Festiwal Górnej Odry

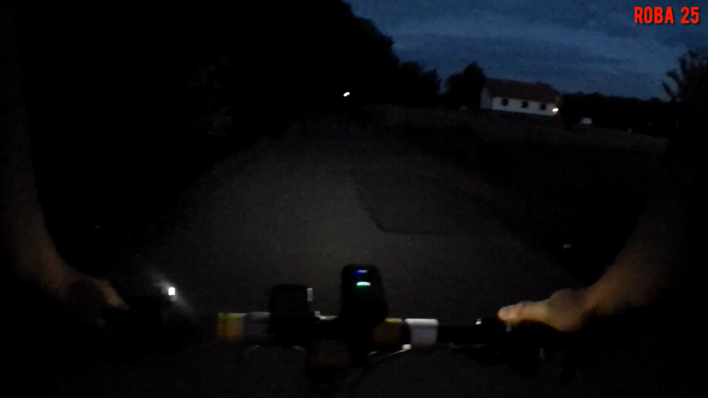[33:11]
Ostatnie moje wejście dzisiaj. Po prawej stronie mamy znak wyślanej trasy rowerowej. Wyjada prosto już do domu. Słuchajcie, dzisiaj naprawdę fantastyczny dzień. Naprawdę dużo się działo. Fajni ludzie. Mimo tego, że no,
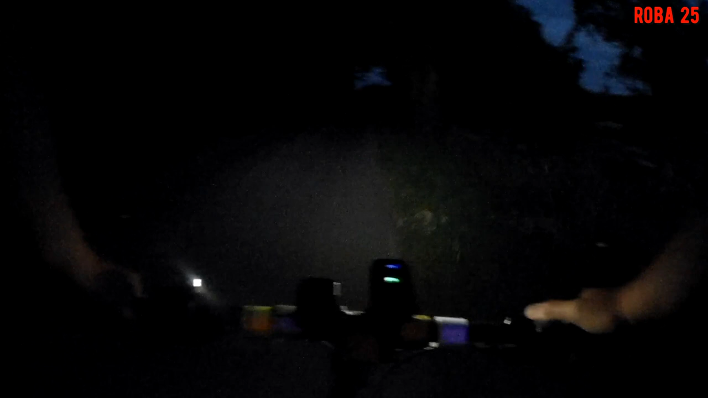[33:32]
nikogo nie znał, a jednakże pojechał. Mimo tego, że u nas też dzisiaj była rajza. Pan Jurek organizował rajza do